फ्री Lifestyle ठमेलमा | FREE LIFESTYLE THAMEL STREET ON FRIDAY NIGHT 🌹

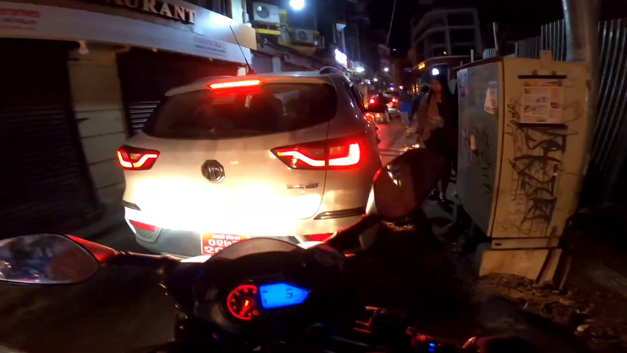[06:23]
बाटै खाल्टा खुल्टी हेर बाटो खाल्टा खुल्टी ठमेलमा प्रायः ओहो उहाँहरू दुवैजना विदेशी जस्तो लाग्यो मलाई चाहिँ कस्तो जाम भएको के